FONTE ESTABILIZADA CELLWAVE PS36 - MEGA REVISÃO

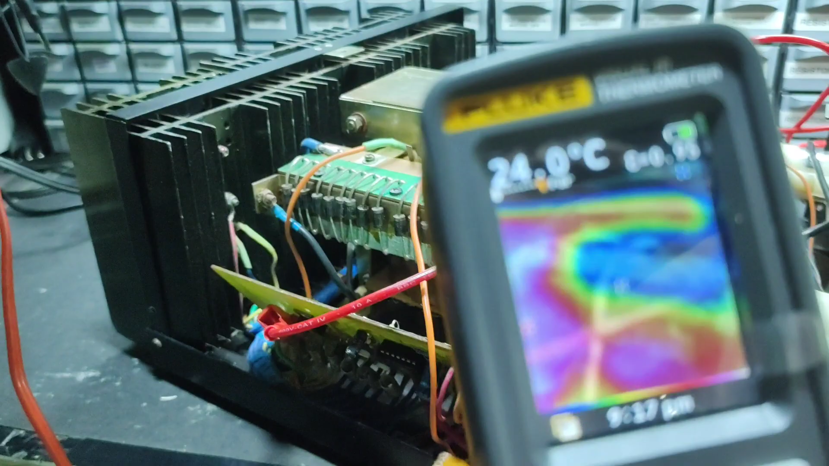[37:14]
Tô aqui com a câmera térmica, vou mostrar para vocês, ó.
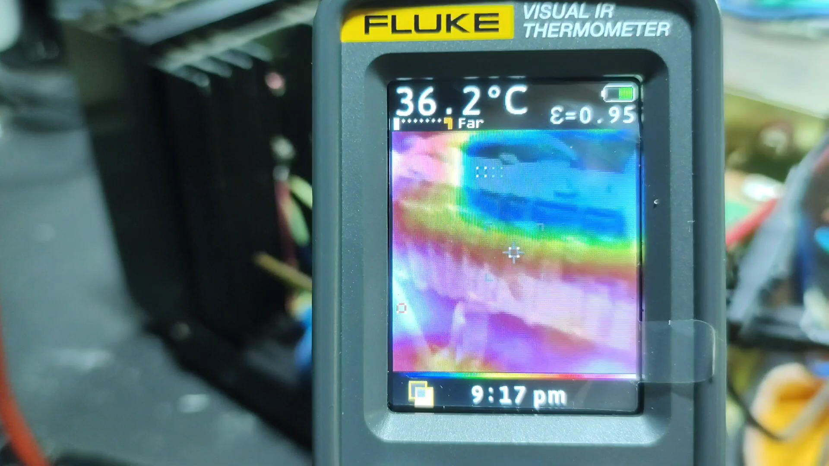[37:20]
On screen: spot 36.2°C
Aqui a temperatura dos diodos, ó, 37, 38, 35.
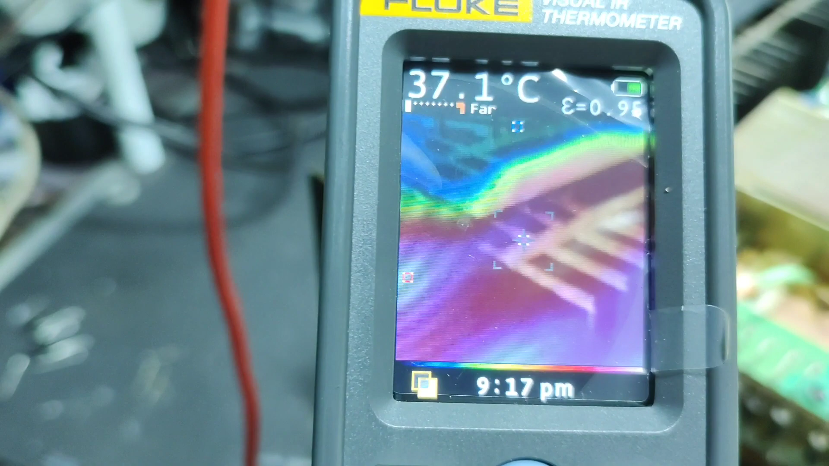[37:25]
On screen: spot 37.1°C
Nos dissipadores, ó, 36, 35, 35.
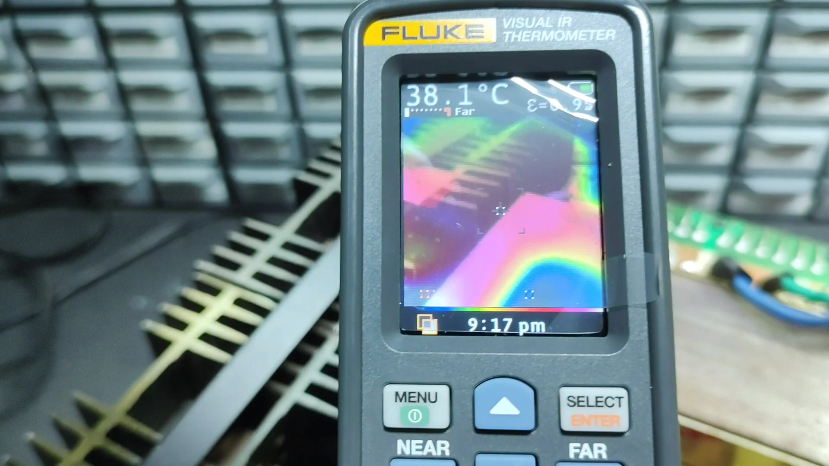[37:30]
On screen: spot 38.1°C
No trafo aqui, 25, ó.
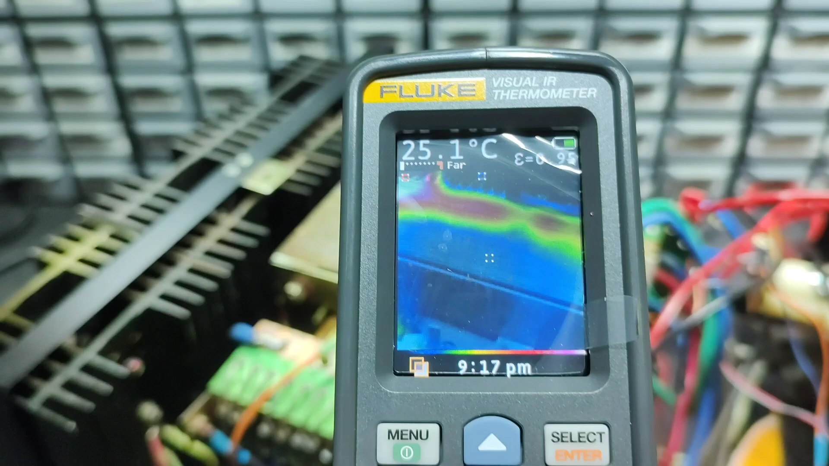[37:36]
On screen: spot 25.1°C
Lá nos outros retificadores aqui, ó.
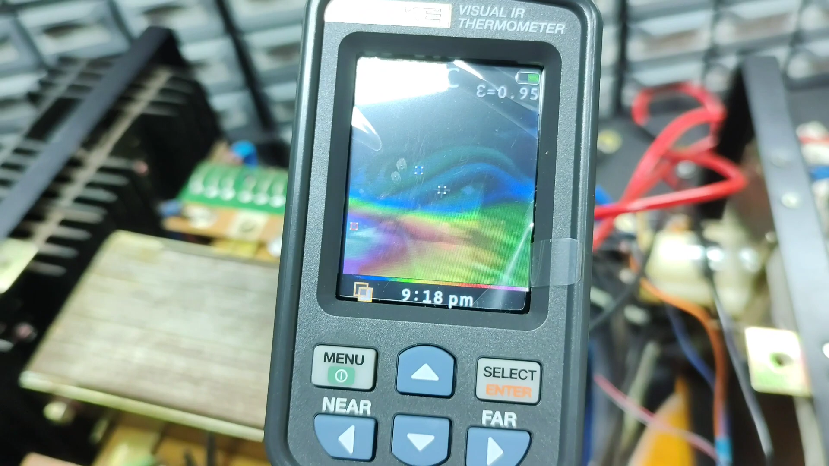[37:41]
deixa eu ver se eu consigo focar aqui, pessoal, tem uma luz aqui em cima, né?
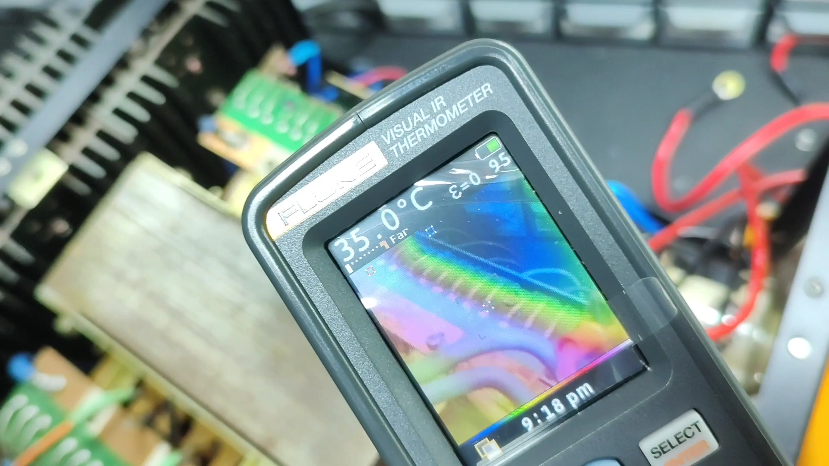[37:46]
On screen: spot 35.0°C
Ó, 36,
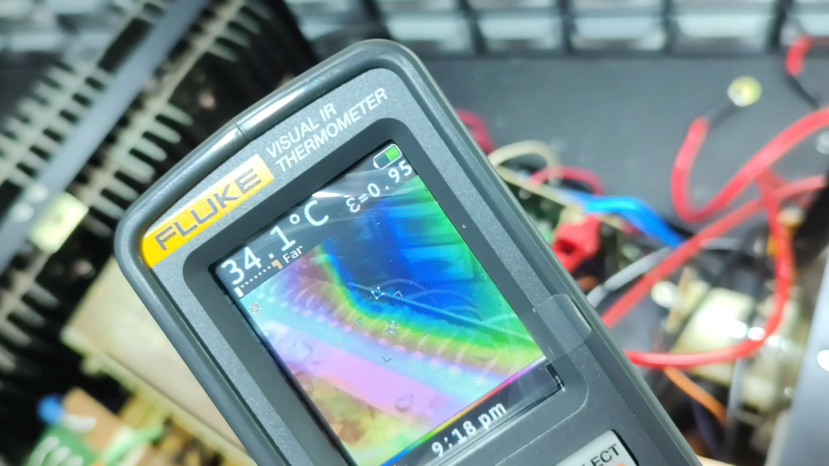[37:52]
On screen: spot 34.1°C
32, tá? Nos diodos aqui, ó.
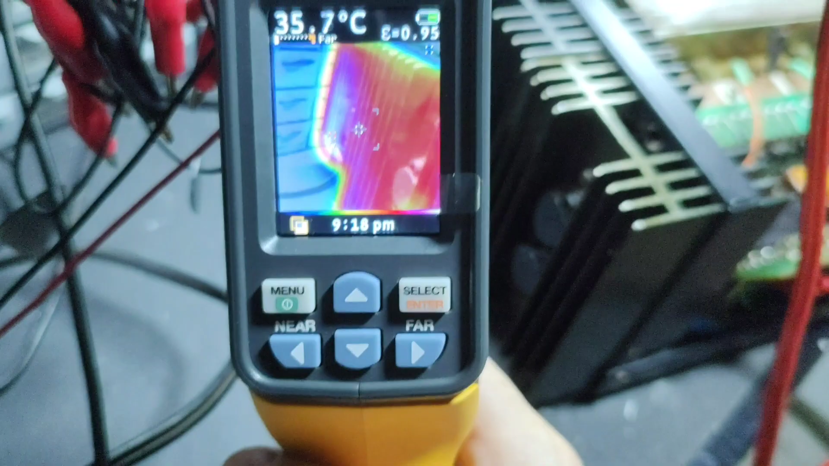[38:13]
On screen: spot 35.7°C
Ó, 33, eu forçando a fonte do jeito que a gente estava no vídeo, ó, 36, tá? Ficou legal.
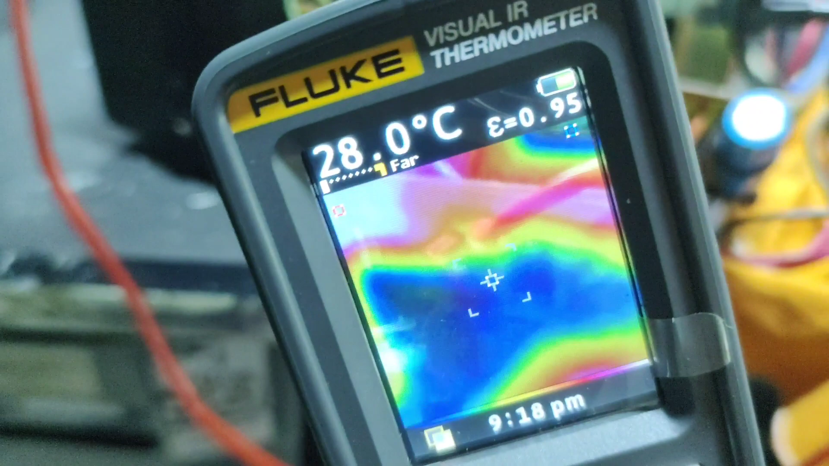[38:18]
On screen: spot 28.0°C
Aqui no transistor, vamos ver aqui.
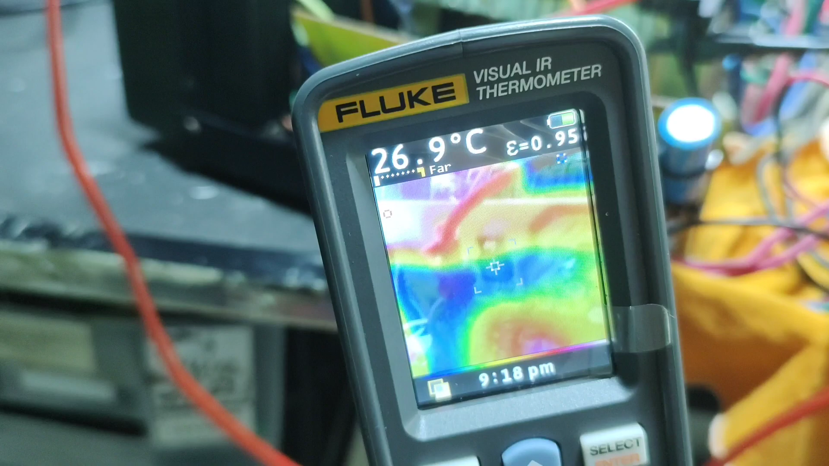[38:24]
On screen: spot 26.9°C
Ó, ó, 26,
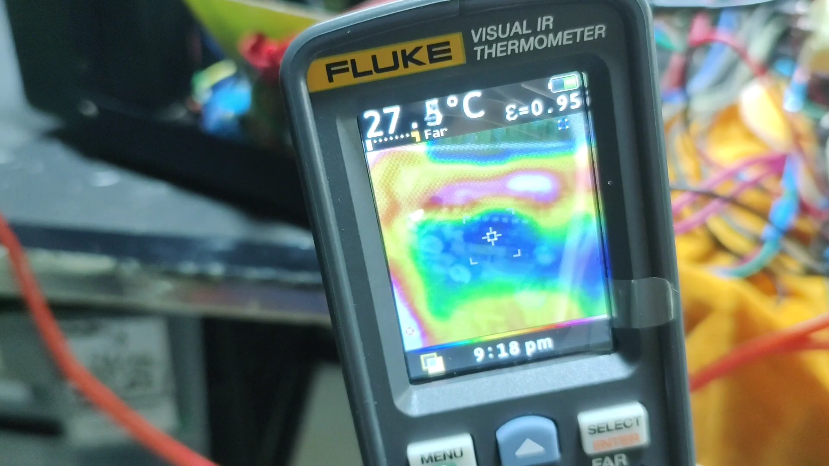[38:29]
integrado aqui, 27, tá tranquilo. Então, a gente nota aí, que não tem, é, ventilação forçada,